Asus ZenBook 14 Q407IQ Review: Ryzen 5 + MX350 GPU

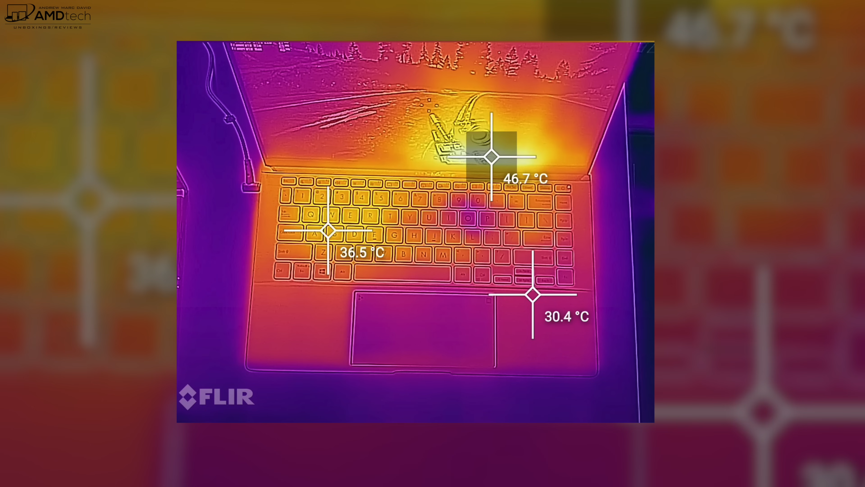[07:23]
that it does get a bit warm or a bit hot by the exhaust fan which is located by the display which is not a good place of course for it to get hot now this laptop sports two downward facing speakers is located